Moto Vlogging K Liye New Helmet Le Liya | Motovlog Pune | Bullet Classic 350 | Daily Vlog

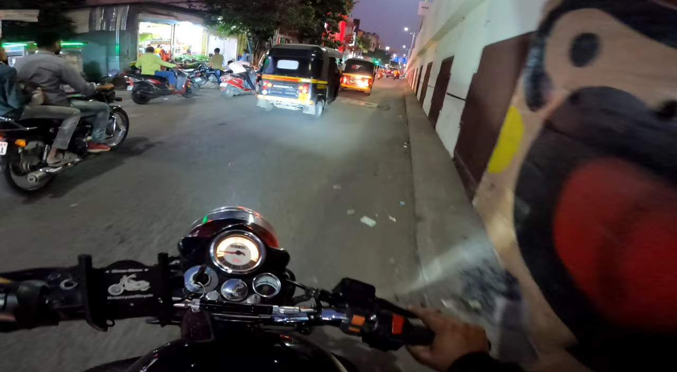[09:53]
रात को भी कंटीनिव लाइट रहता है तो अंधेरा कोई है यह नहीं रोड़ी एकदम हरे जंगा यहां पर पूरा रोड़ पे हुचाला है और हिलमेट कैसे लगा आप लोगो कमेंट करके बताना देख रहो गाइज लाइट फुल पावर है लिक्वर पूने के ट्राफिक � बहुत कंदी है तो उमीद करता हूं आज का व्लोग आपको